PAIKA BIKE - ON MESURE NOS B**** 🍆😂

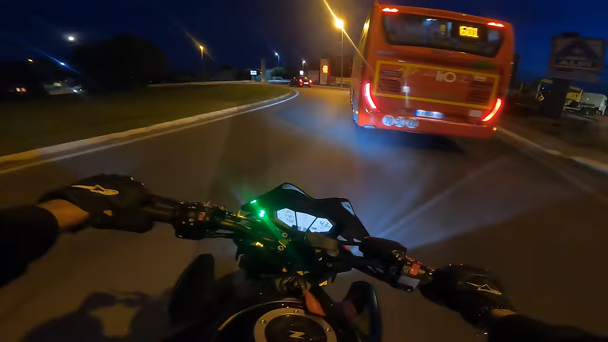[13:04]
Ouais, ça passe, ils sont trop lents les casse-couilles, là. Ah, ici là, ici guette. Ça fait que glisser ici. Là, ici là. Ah, c'est impressionnant ici.